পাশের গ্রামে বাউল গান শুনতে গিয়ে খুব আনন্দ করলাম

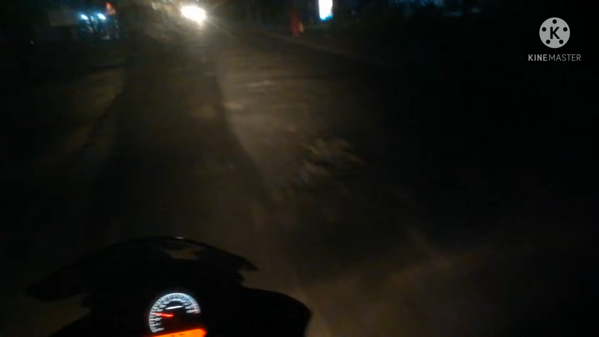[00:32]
তো আমরা এই বেরোলাম, এখন রাস্তার কিছু ছবি, রাস্তার অবস্থাটাও দেখে নিন আপনারা, যা রাস্তায় কেমন, রাস্তাতে আমরা দেখে যাওয়া আসা করতে হয়।